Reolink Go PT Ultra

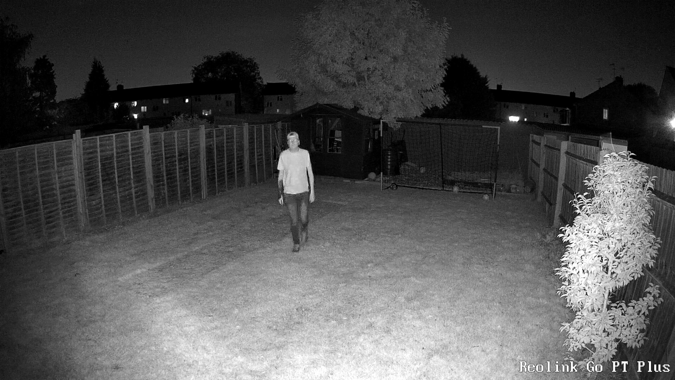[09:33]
You'll notice that the infrared lights start to blow out my skin and the details within my top. This is probably partially due to the fact the positioning of the camera. But just take a look at the detailing around the rest of the image. Now the same image but using the GO PT Ultra.
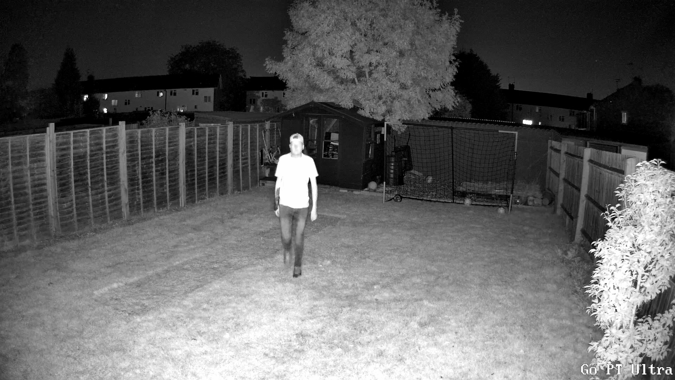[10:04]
Notice that the infrareds are now kicking out a lot more light. So there's a lot more detailing and the lights are spreading a lot further down the garden. But of course that means I'm now a white silhouette within the image. Again, probably due to the positioning of the camera.
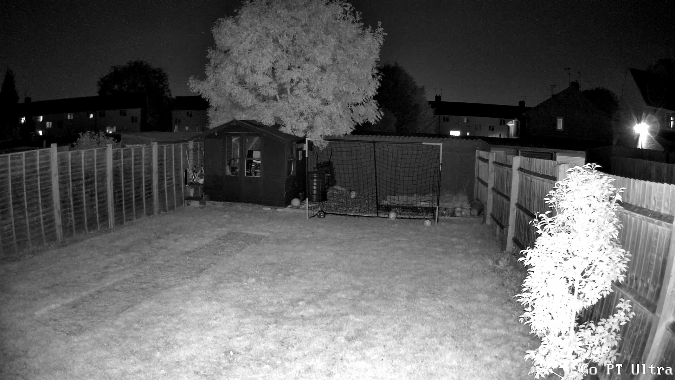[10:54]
A quick pan around the garden in infrared.
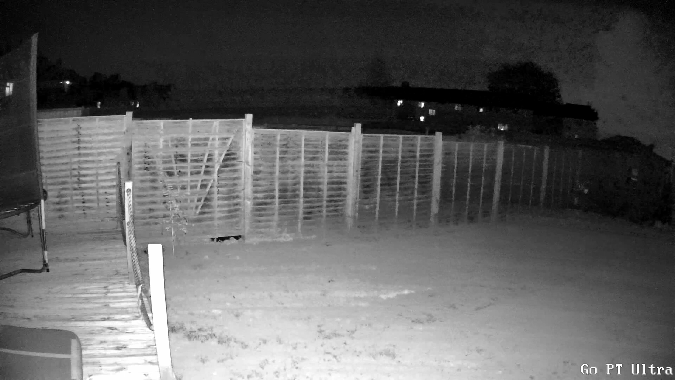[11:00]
And now with the spotlights turned on.